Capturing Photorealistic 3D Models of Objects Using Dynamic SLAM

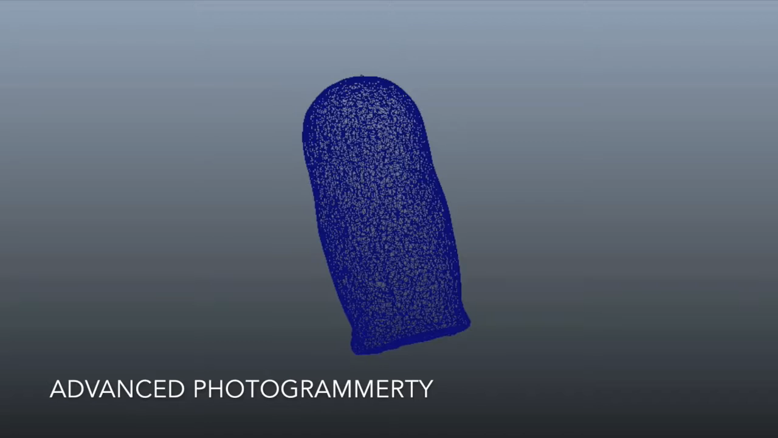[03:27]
The software incorporates advanced photogrammetry techniques, a large number of RGB images from multiple viewing angles,